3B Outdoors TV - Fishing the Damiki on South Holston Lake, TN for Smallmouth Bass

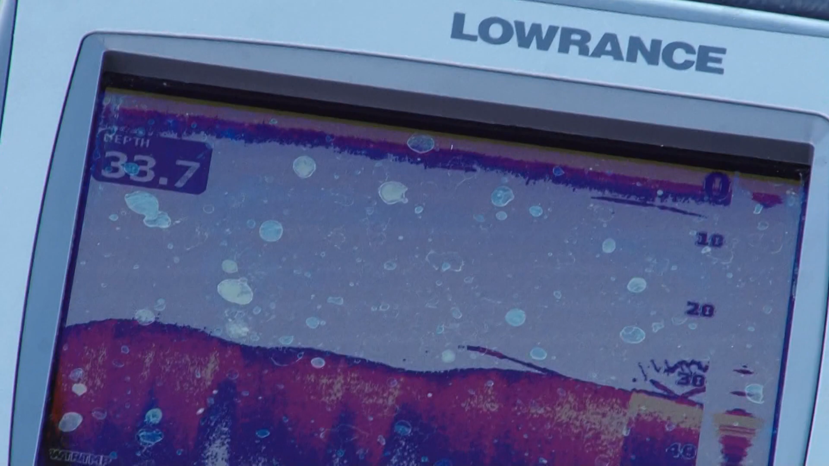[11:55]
Here it comes. Oh yeah. Oh, look at a good one. Oh, son. Oh. You have struck again, haven't you?
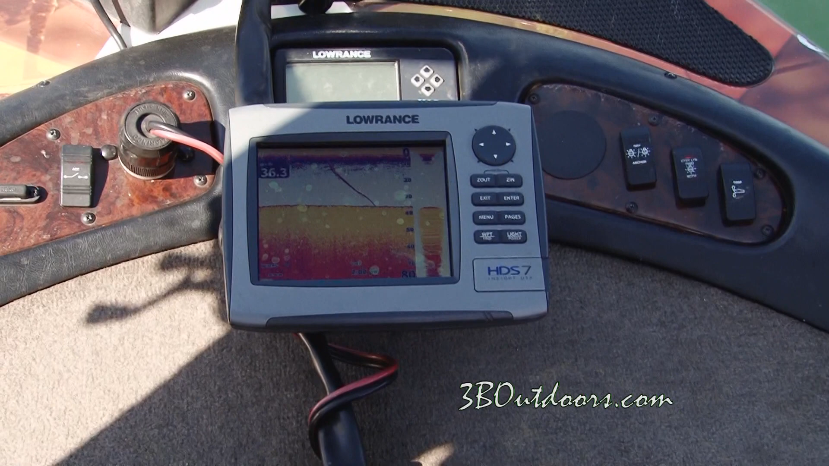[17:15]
We just quick released him and he went right back to the bottom right there and you watched him go down.
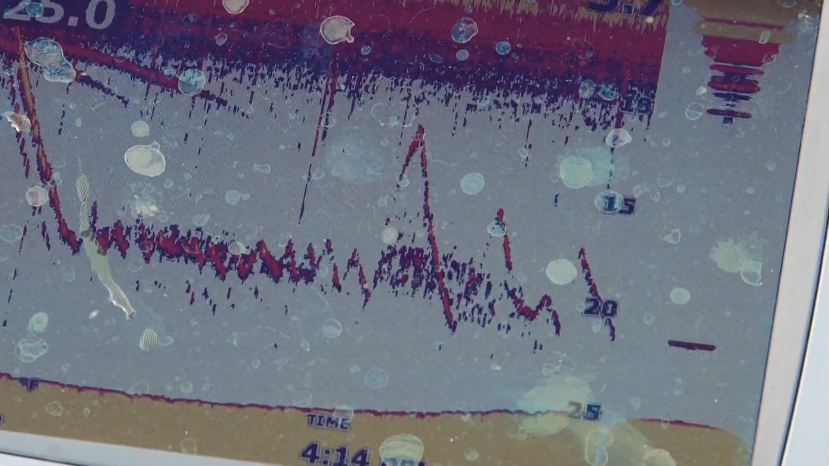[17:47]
Here he comes. There he is. Boy, you called that, didn't you? Oh, I seen him come all the way up.
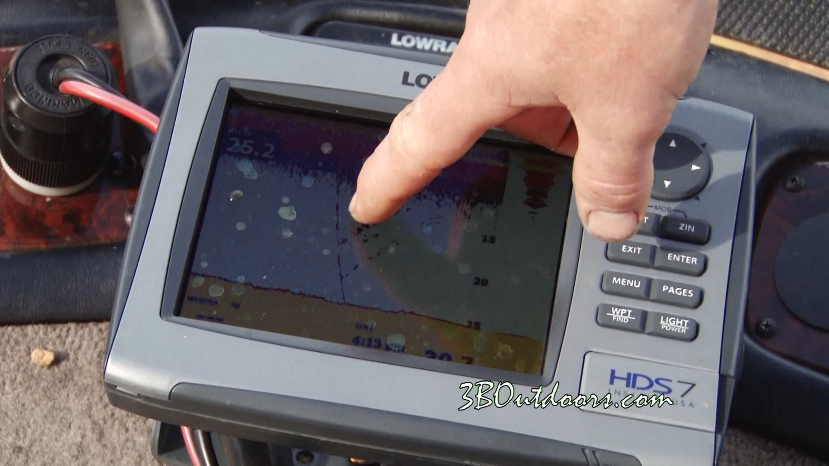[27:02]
Now that's amazing stuff right there. And that's a little fish.
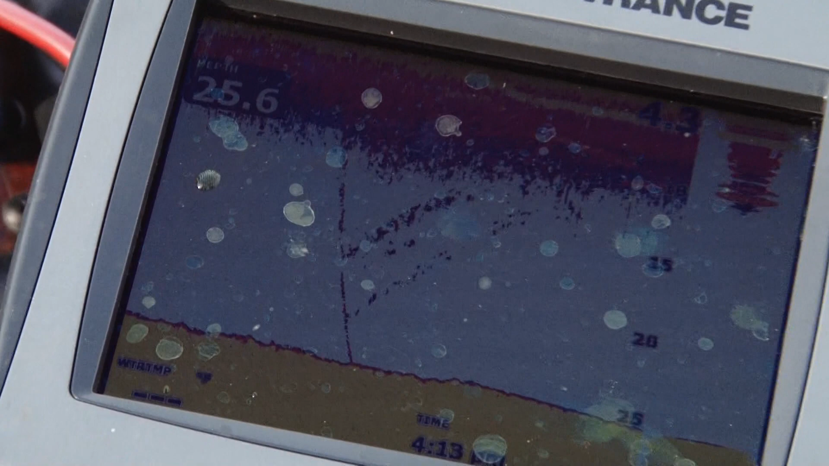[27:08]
You can imagine what those good fish are showing up out here. What a fantastic show.